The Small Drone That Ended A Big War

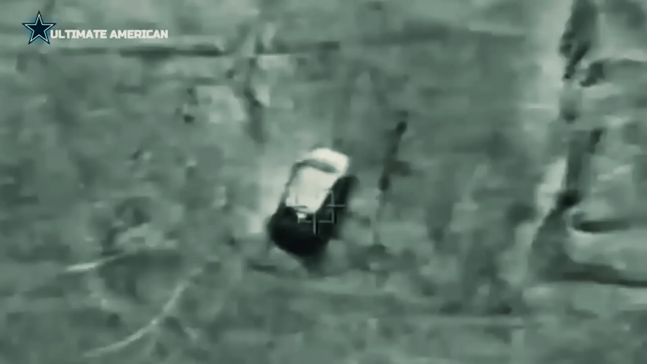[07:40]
This system can be controlled manually or autonomously, and there is no need to worry, as the switchblade is secured with selective availability anti-spoofing module GPS.